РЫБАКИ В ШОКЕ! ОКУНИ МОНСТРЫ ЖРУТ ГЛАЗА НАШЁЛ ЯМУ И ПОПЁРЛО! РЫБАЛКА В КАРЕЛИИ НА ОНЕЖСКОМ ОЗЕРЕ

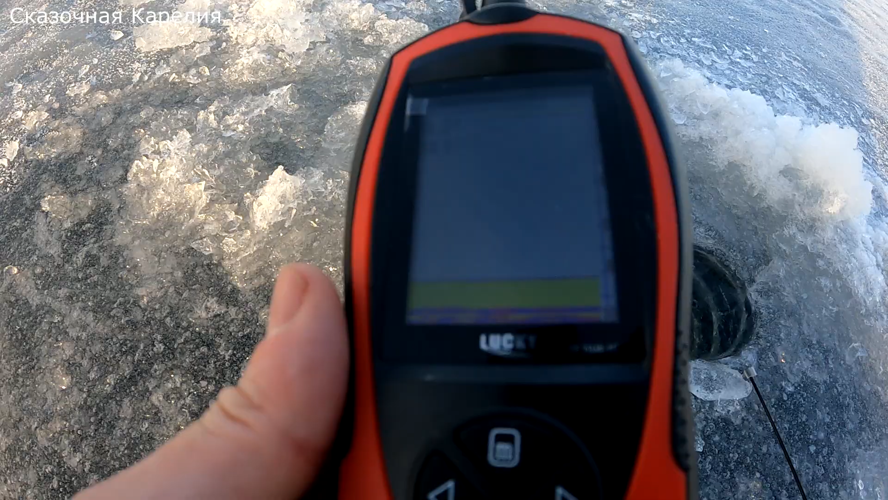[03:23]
Взял эхолот, 8,2 метра глубина. Рыбки пока не видно. Сегодня основная цель — это ловля окуня.